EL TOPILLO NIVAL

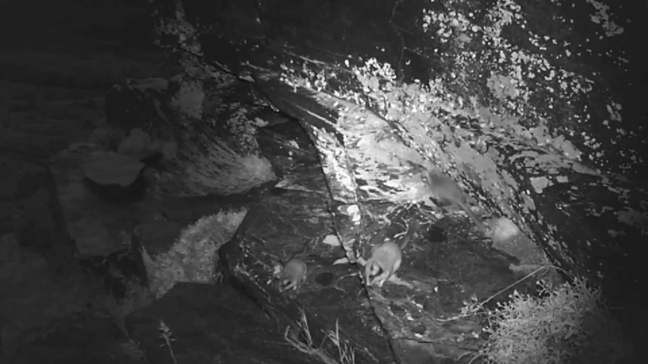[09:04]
siendo los Lirones probablemente potenciales depredadores de las camadas de topillos.
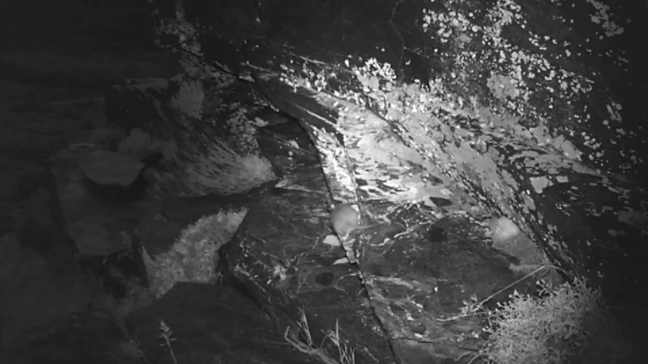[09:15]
Aquí vemos a un topillo nival que sale a cortar hierbas para llevarlas a su refugio, seguramente preparándolo ya para la cría. Han sido muchos los lugares a distintas altitudes en los que hemos encontrado al topillo nival,
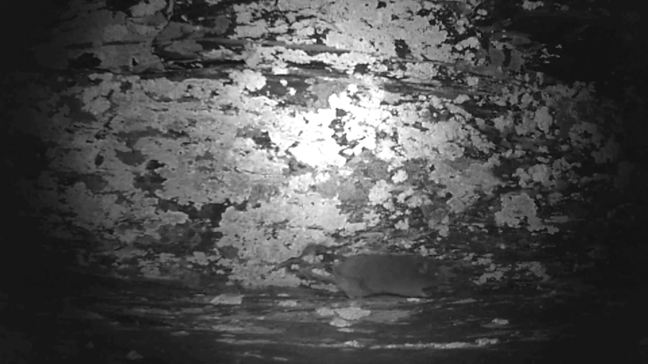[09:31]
pero en todos ellos siempre nos apareció también invariablemente el Lirón Careto.
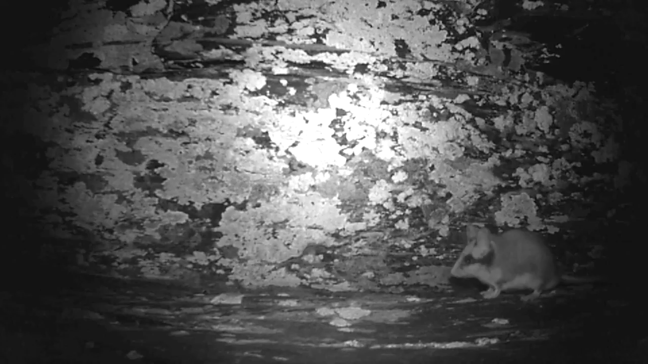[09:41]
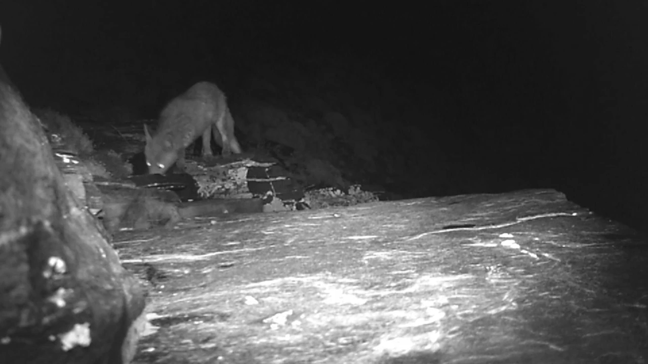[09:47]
Pero nosotros queremos que podáis ver a estos animales no con la pobre luz infrarroja de estas cámaras trampa, sino a todo color.
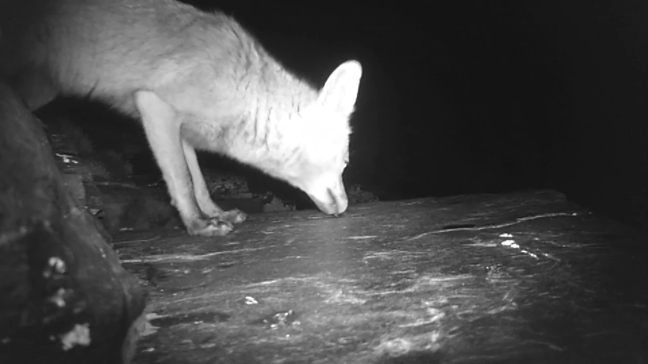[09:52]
El reto es conseguir imágenes de estos micromamíferos en alta definición,